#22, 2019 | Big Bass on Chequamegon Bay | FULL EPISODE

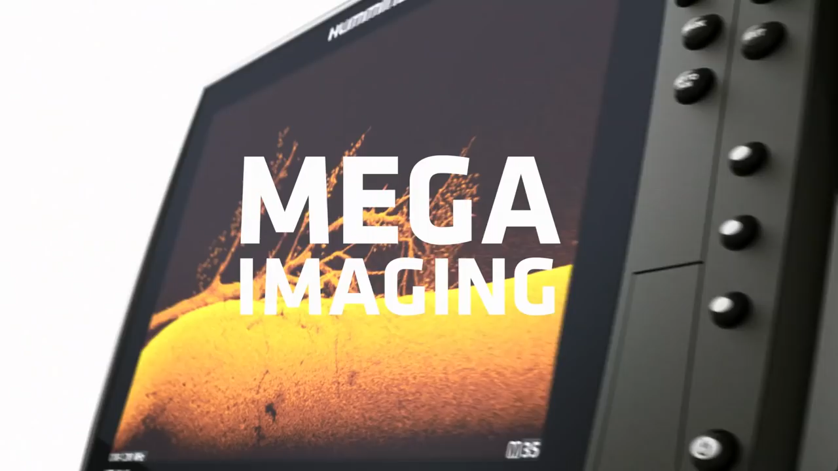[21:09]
New Mega Imaging Plus uses high-frequency sonar
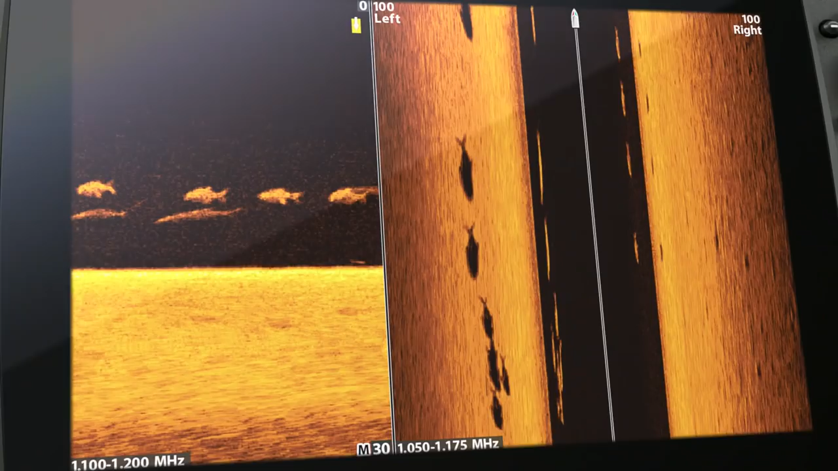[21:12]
to show you fish
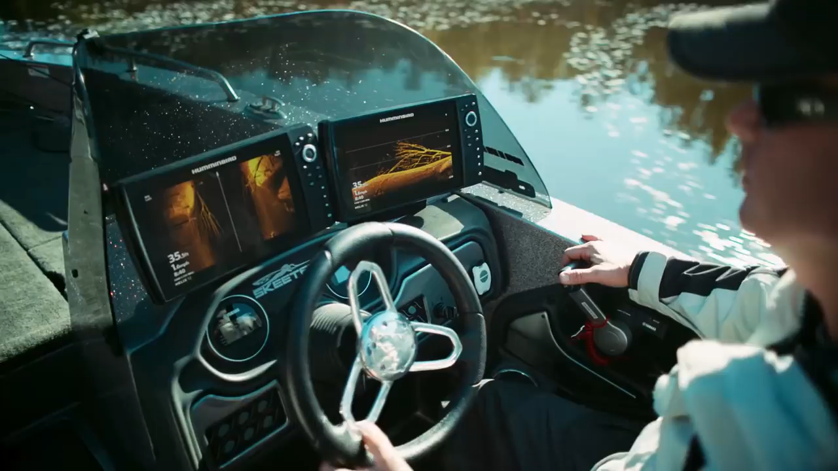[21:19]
No more secrets, no more guesswork,
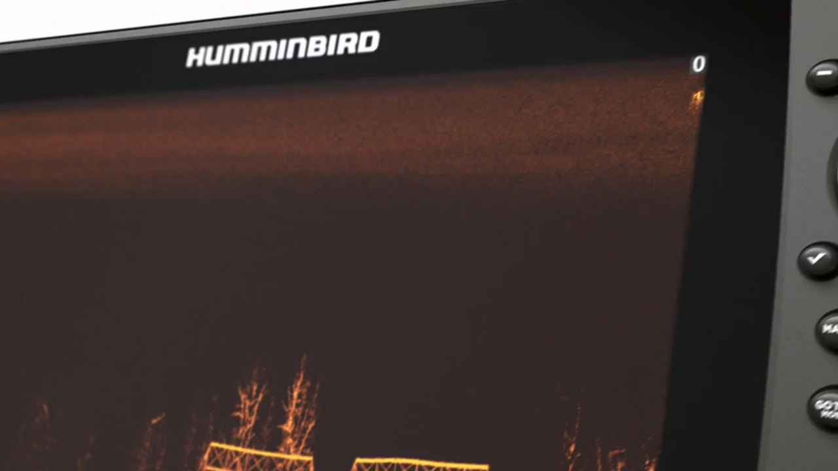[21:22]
just a clearer picture of the world below,
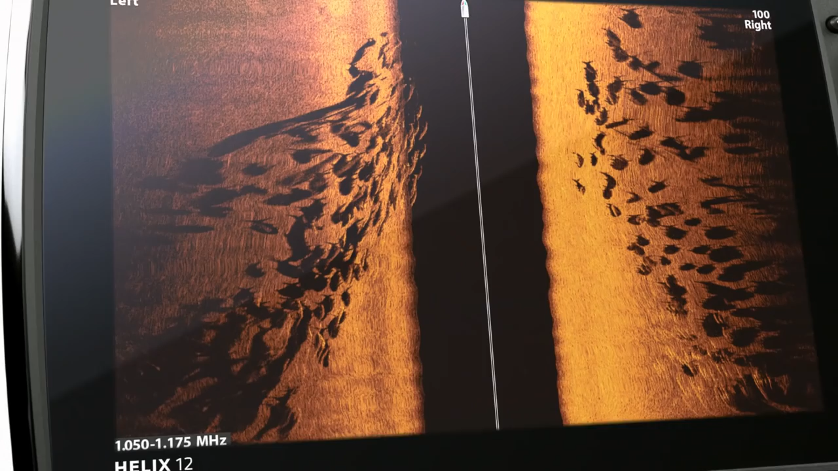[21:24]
down to a fish's species and direction.
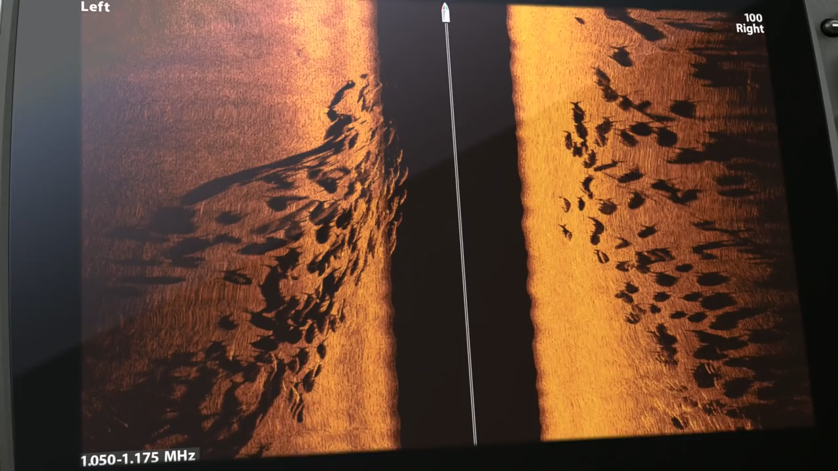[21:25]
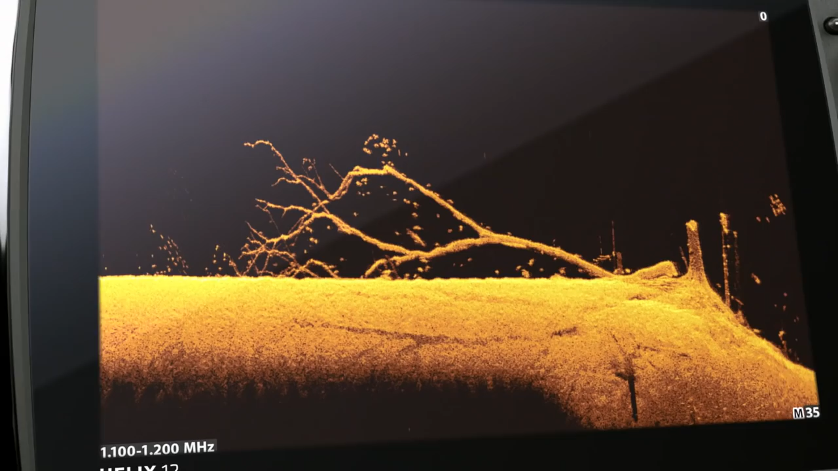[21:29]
Because more detail means more of this. Whoa.